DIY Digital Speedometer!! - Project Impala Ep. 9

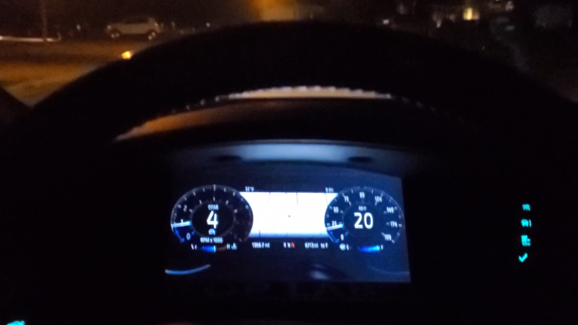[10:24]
Let's see, is the map adjusting?
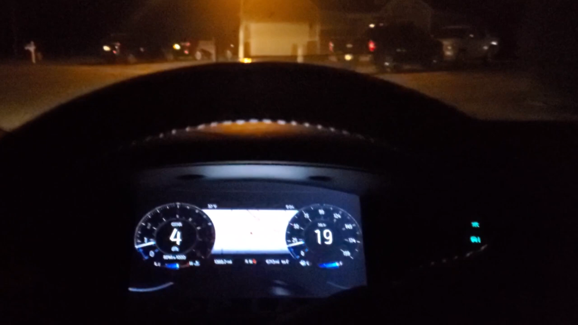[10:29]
I think I need a brake job, by the way.
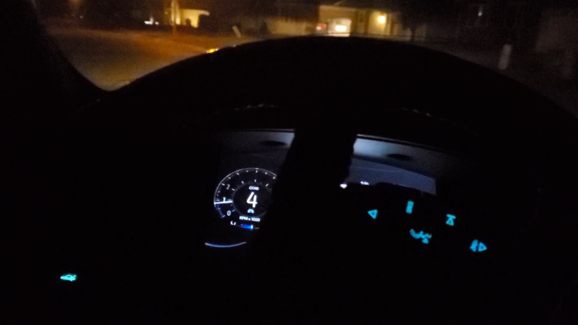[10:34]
No, so the map isn't working. We'll just tap you and put you on a trip.
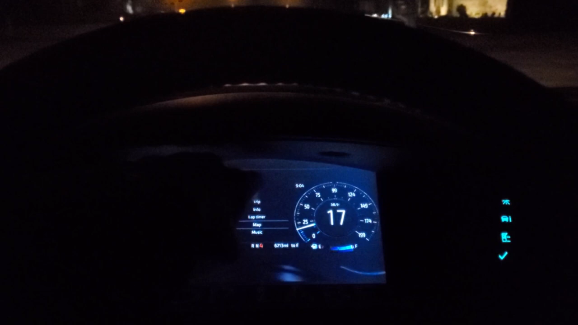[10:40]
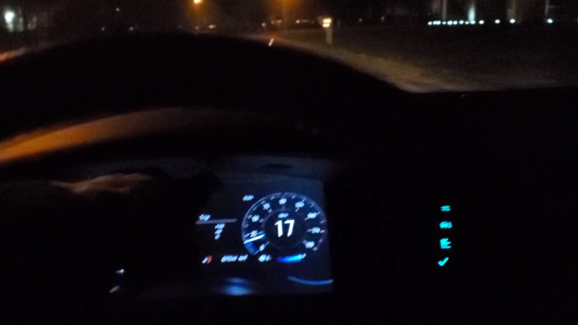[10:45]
But yeah, no, it looks pretty good.
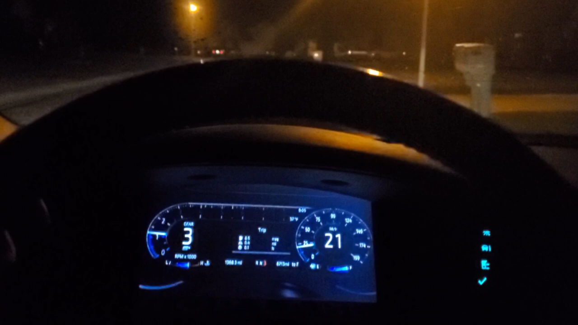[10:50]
And also, I'll do this so you can see the speed.